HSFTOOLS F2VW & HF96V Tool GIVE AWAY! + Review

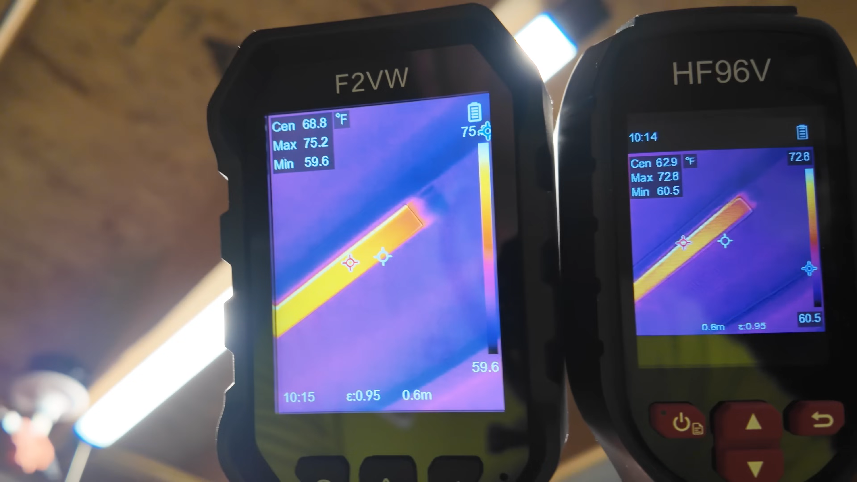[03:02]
Another common thing is having ballasts that are bad, which these are LEDs so they don't really have a ballast in them, but that is something that you can use with these cameras for
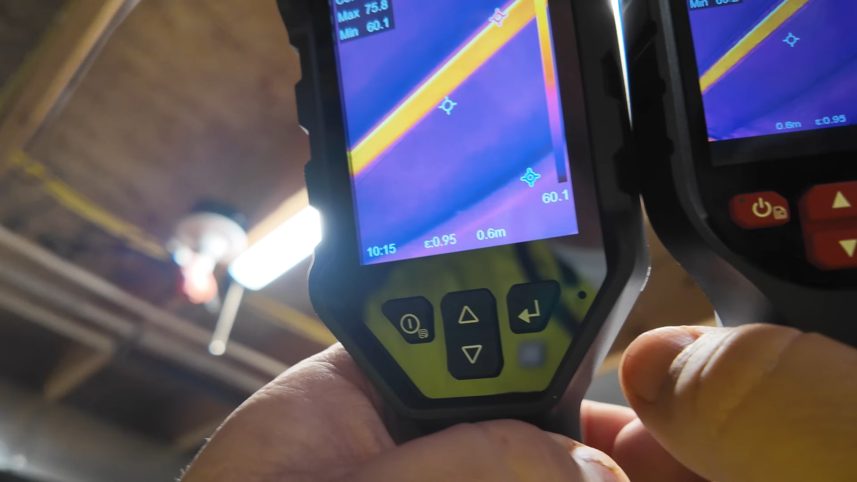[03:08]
from a distance and actually tell if you've got something starting to fail.
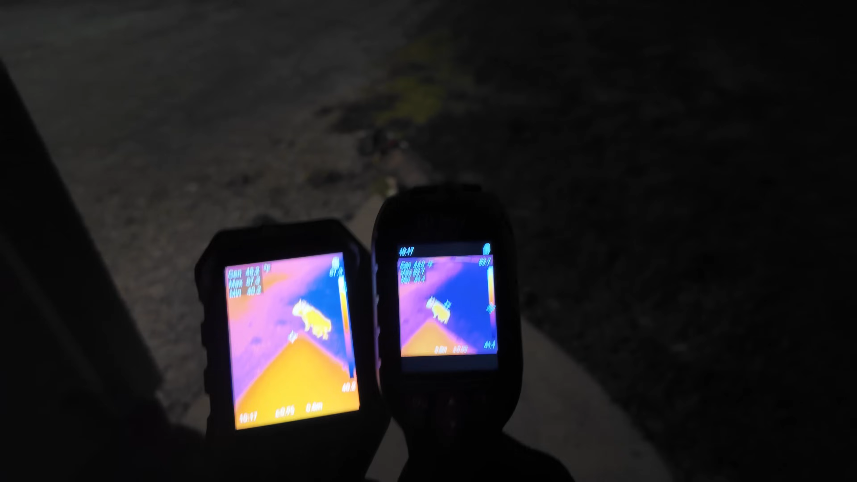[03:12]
Pretty dark out here, but yet we are able to see what's going on in the distance.
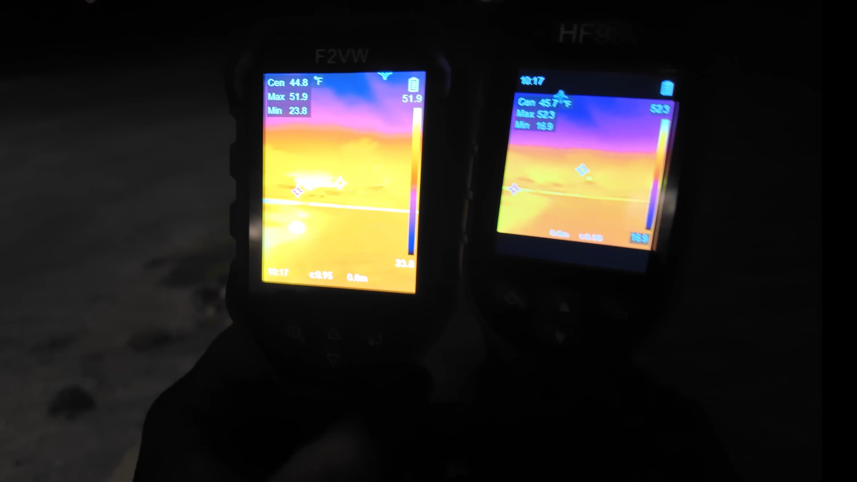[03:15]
No problem at all. Just from the heat that's being let off from the, you can even see the sky.
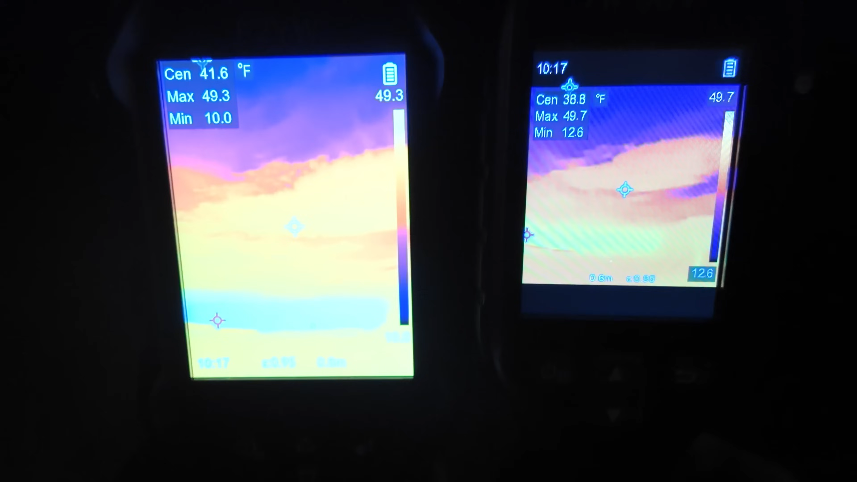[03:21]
That's crazy.
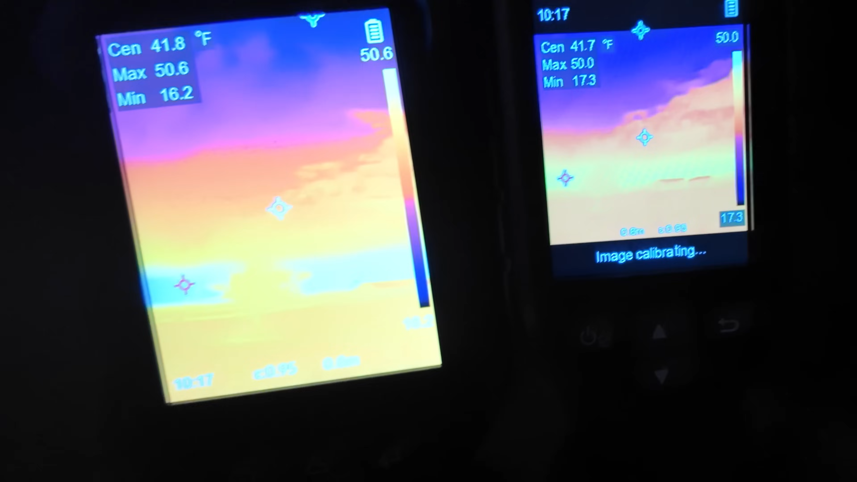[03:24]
So the clouds are even refracting heat differently. You can see the tree out there, which you can't even see.
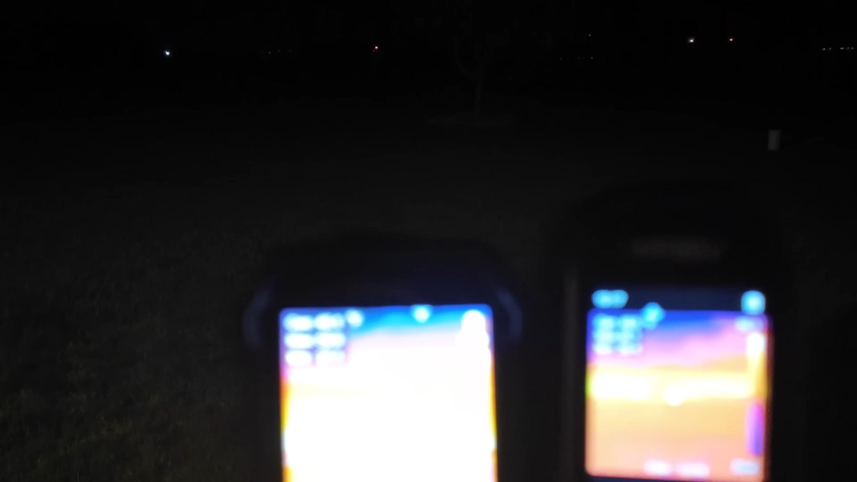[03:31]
So it's able to pick those things up.
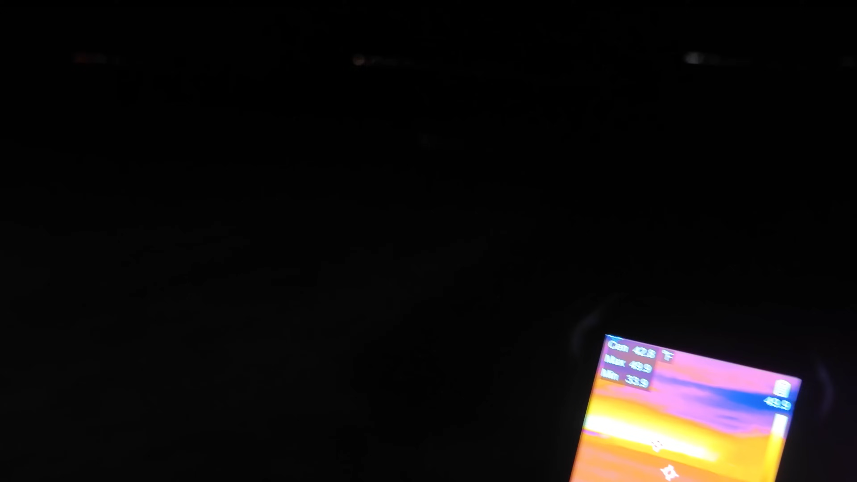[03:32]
Now coming over here to the house, the heat through the concrete of the basement,
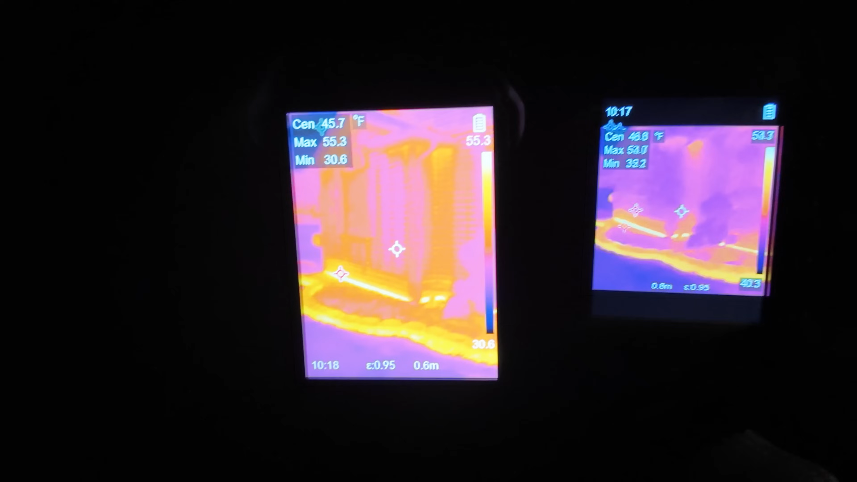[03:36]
even with this mild temperatures out here, 55 to 32 degrees, you can see the 2x4s in the wall.
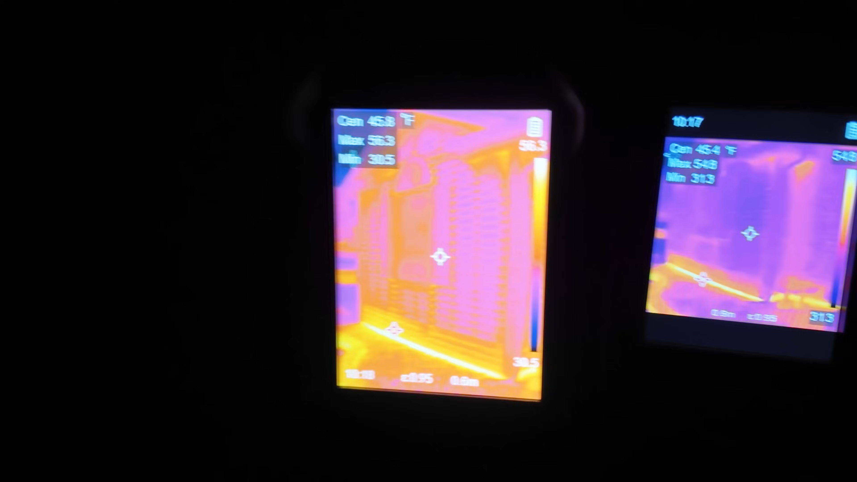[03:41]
You're able to see whether or not there's insulation issues there.
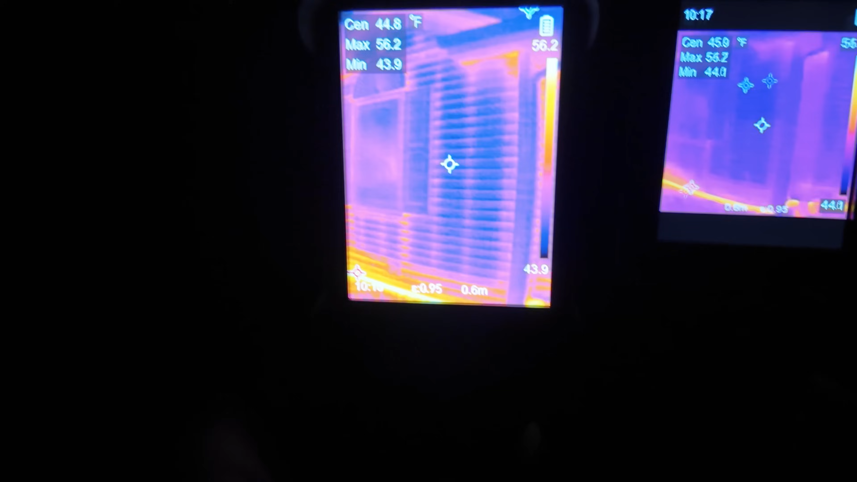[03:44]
Makes it kind of easy to do house inspections and things like that.
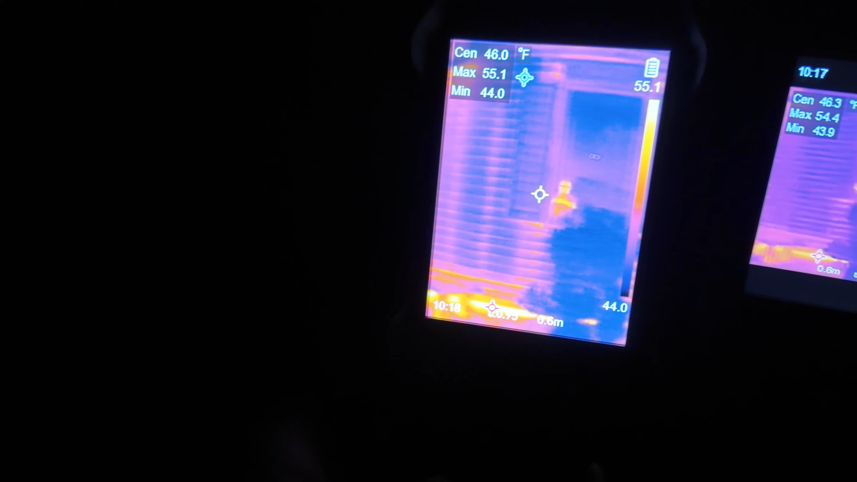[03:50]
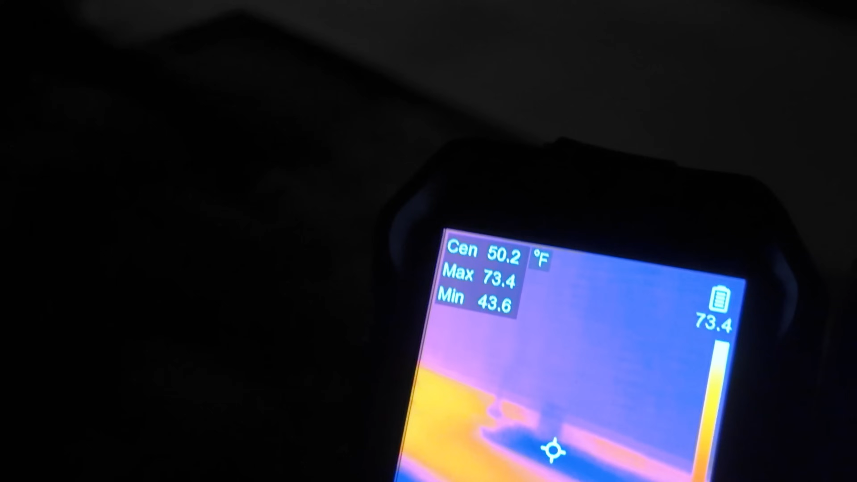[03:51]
On screen: spot 50.2°F, max 73.4°F, min 43.6°F
But like I said, if you're looking for an animal, that makes it pretty easy. Let's go ahead and take a picture of her and we'll look at it on the computer.